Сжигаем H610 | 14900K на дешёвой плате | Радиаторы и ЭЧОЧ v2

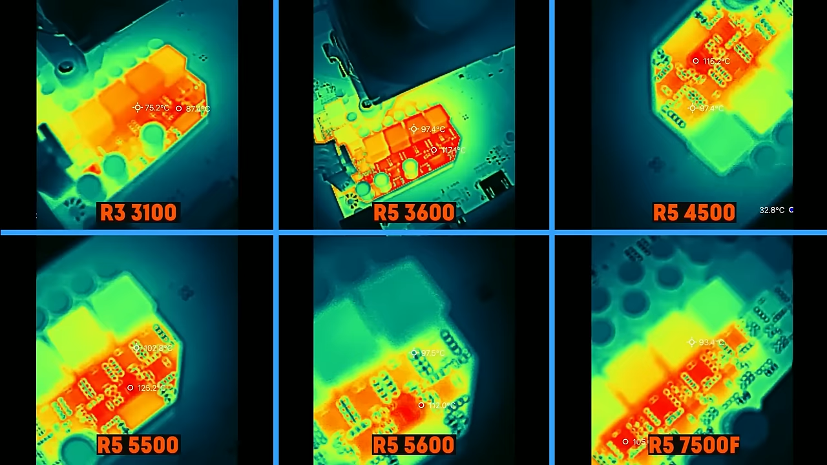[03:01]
даже самые простые шесть ядер могут хорошо ее разогреть.
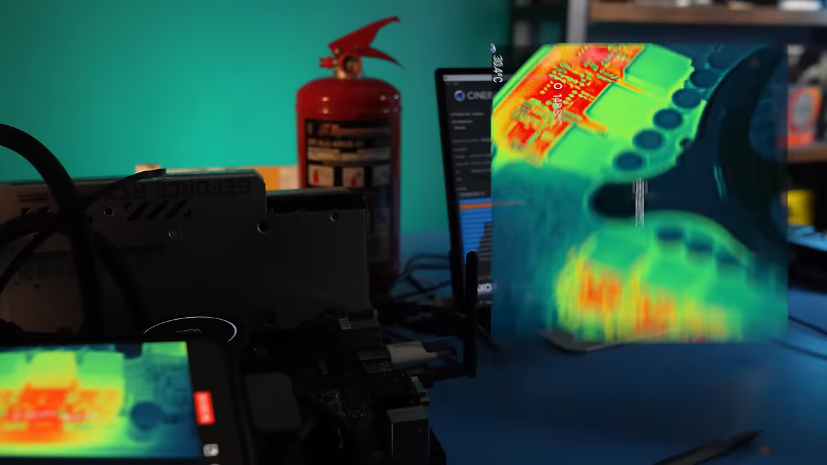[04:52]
Причину вы видите в тепловизор. За те пару секунд буста мосфеты в зоне питания успевают раскалиться до 150 градусов.
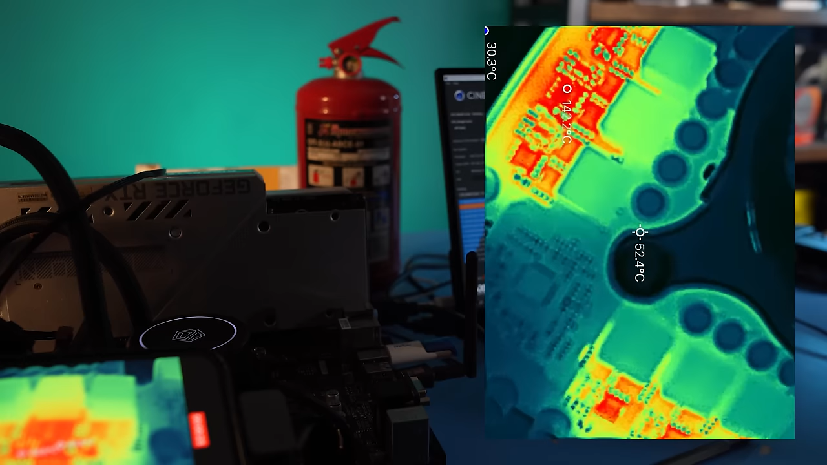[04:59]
On screen: spot 52.4°C
И срабатывает тепловая защита VRM, которая снижает потребление в 4 раза,
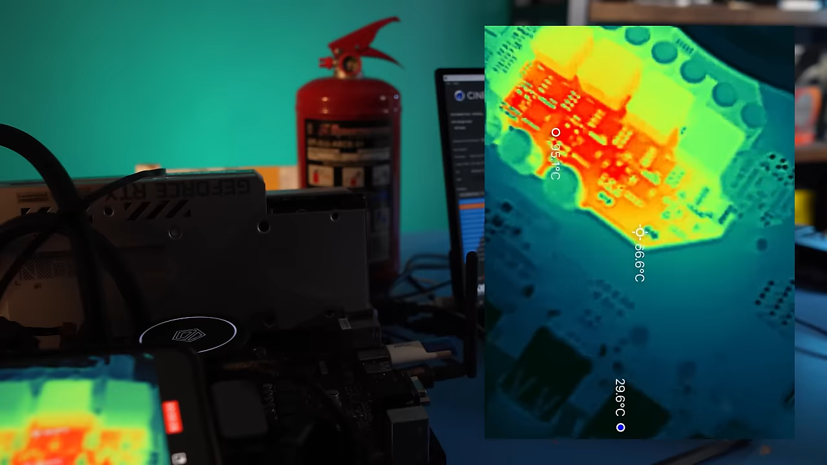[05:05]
а дальше 60 Вт держится почти всегда с редкими прыжками к 125 в начале нового прогона.
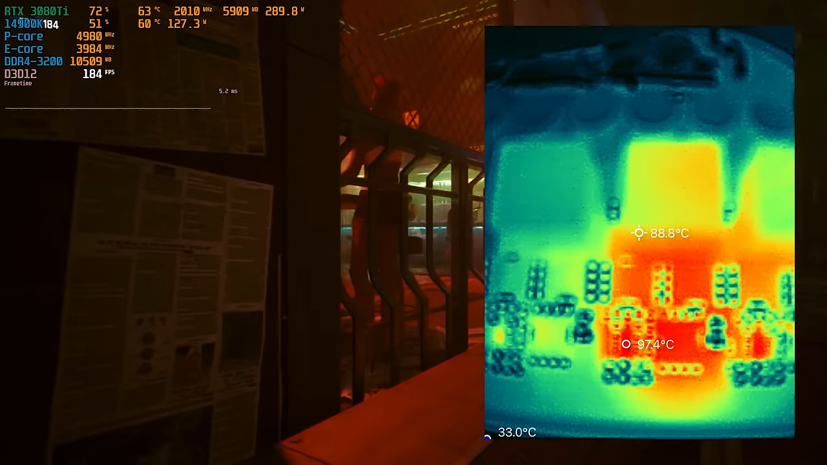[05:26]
В бенчмарке Киберпанка процессор первые несколько секунд пытается удержать 125 Вт с частотой около 5 ГГц на большие ядра,
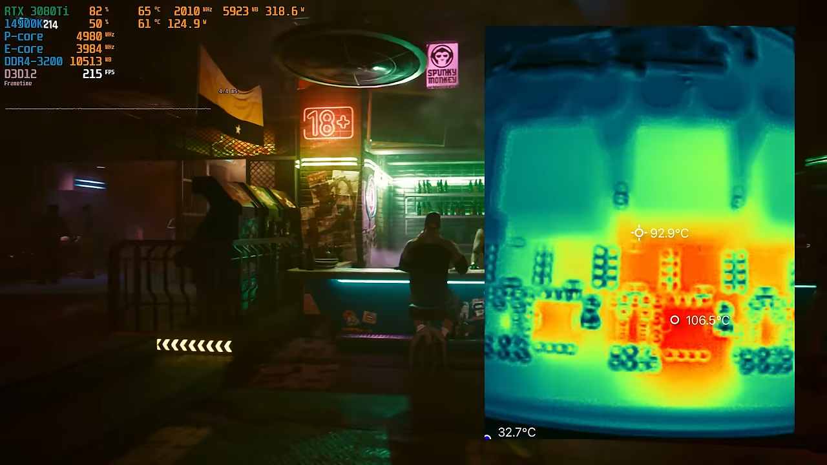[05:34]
но плата быстро сдается и ваты падают к 60, а частоты к 3 ГГц.
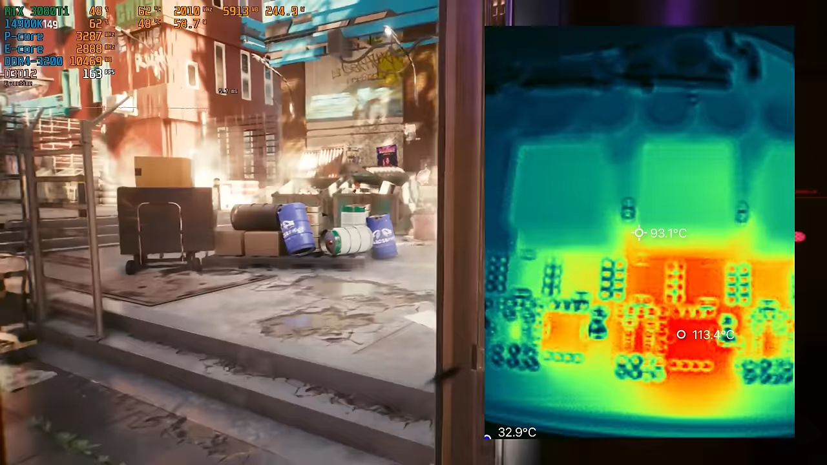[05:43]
Зона питания при этом греется за сотню градусов. Мы снова видим в действии защиту от перегрева. Аналогичная ситуация и в требовательной к процессору одни из нас.
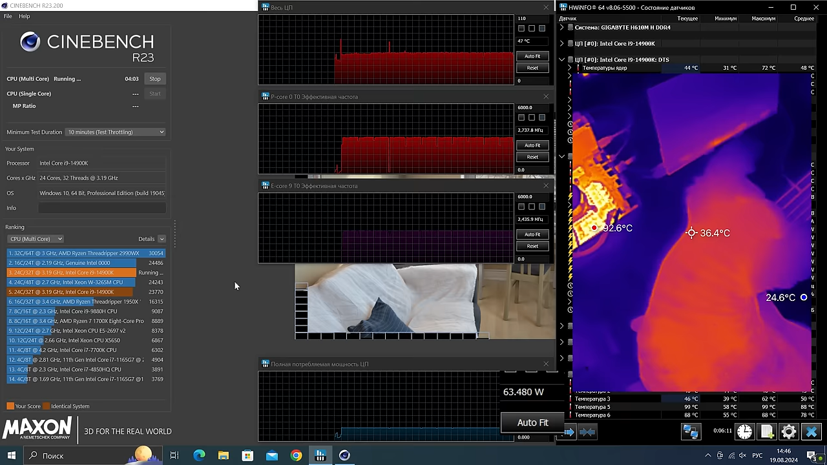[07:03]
On screen: spot 36.4°C
Зона питания прогревается дольше, но все равно плата не выдерживает 10 минут бенча и начинает троттлить.
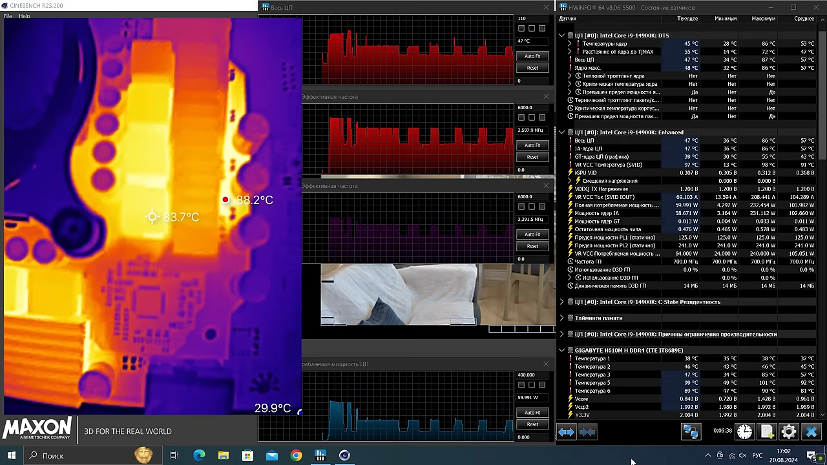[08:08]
Радиаторы быстро прогреваются под 90 градусов, а значит на самих мосфетах снова за сотню.
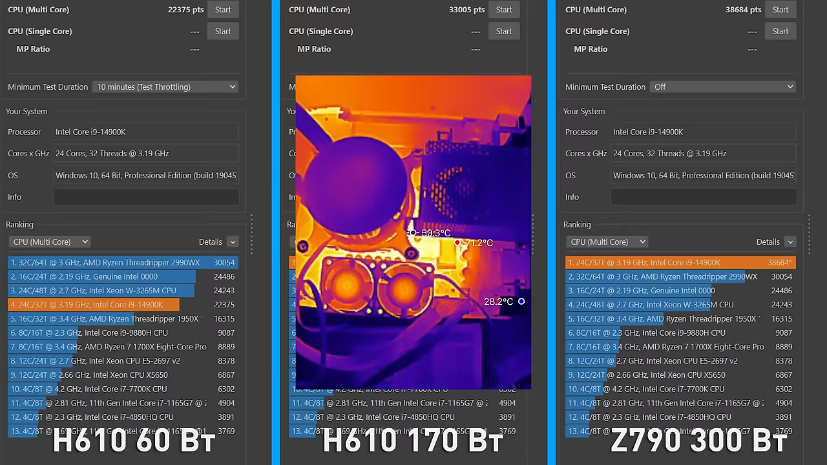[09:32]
При этом температура обдуваемых радиаторов не превышает 80 градусов. Мосфеты работают на пределе. Итоговые 33 тысячи попугаев это уровень i7-14700K. Недобор около 20%.